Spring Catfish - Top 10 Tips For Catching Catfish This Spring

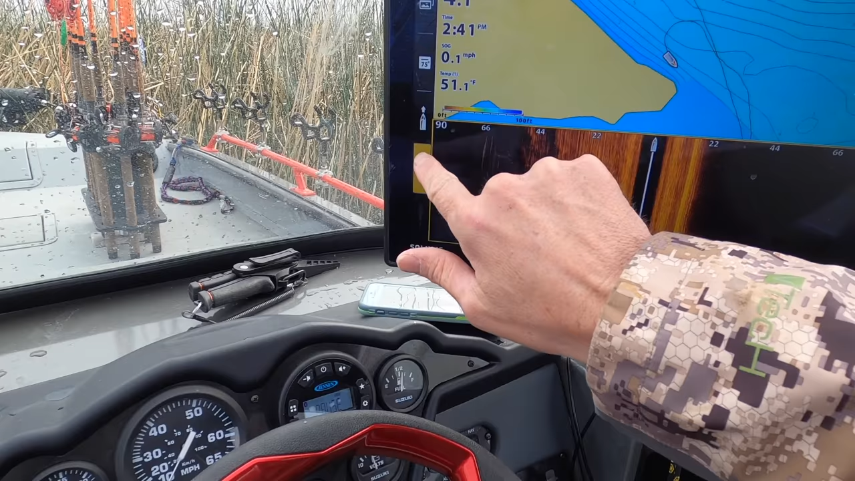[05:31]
On screen: water 51.1°F
When these fish start to move and they get into shallower depths,
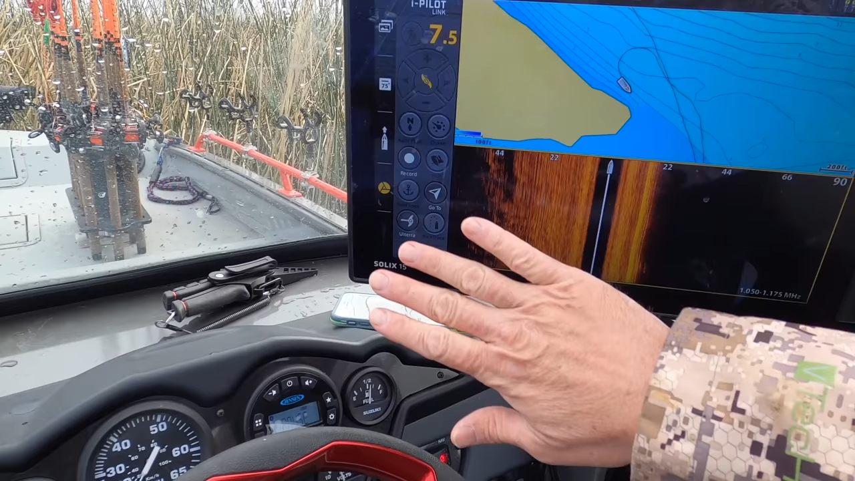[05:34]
15 foot of water or less, up to even inches of water at times,
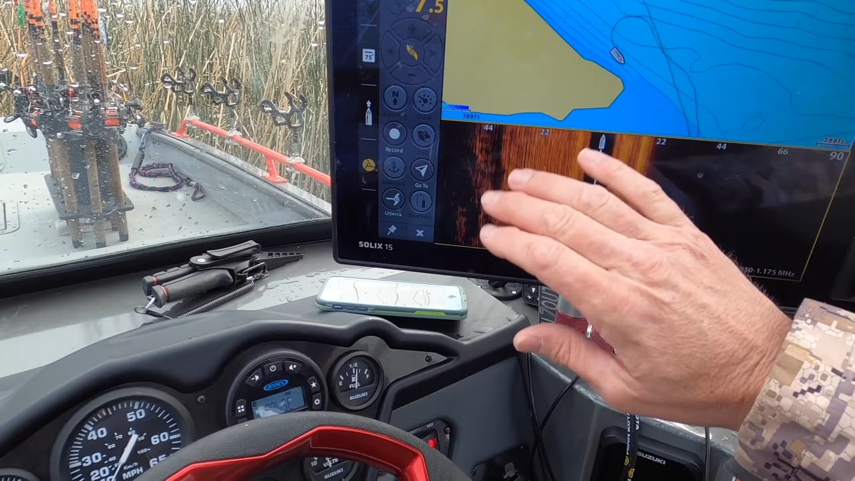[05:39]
that side imaging looking out on either side of the boat allows you to cover
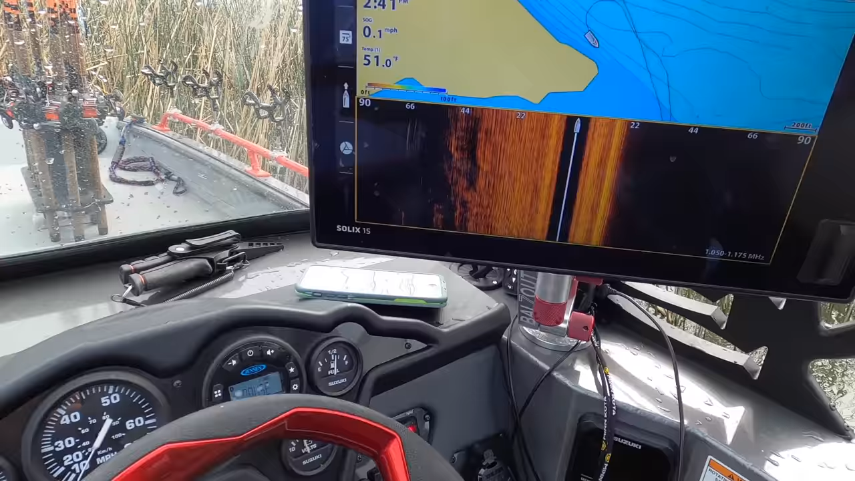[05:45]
On screen: speed 0.1 mph
a whole lot more water and you'll be able to find more fish. When you get into that shallow water and you're looking on down imaging or 2d sonar,